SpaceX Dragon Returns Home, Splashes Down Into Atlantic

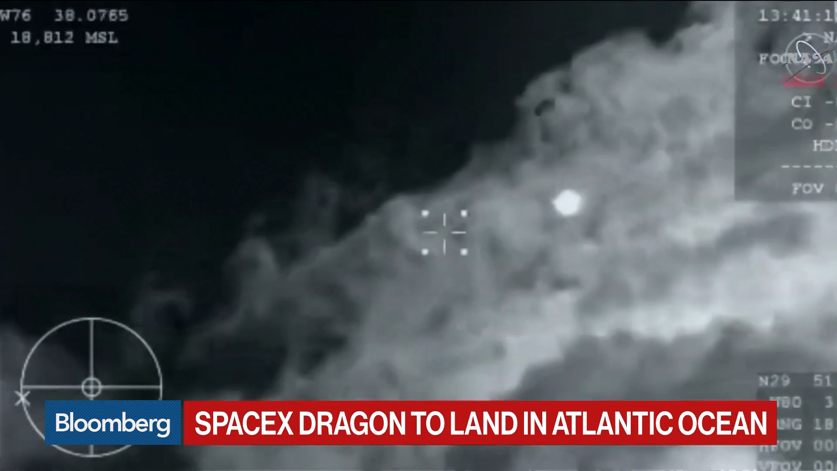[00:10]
It's under 50,000 feet. Wow, that's a great shot. You can see it coming in. It's still white hot with the first parachute coming. I believe there are more parachutes that will be coming, I believe. And this is, of course, a shot from Earth. There's a plane that has a camera on it that's able to look at it. Oh, wow, that's amazing. There you go. And there's a ship waiting for it. We've been watching it to pick it up out of the Atlantic Ocean.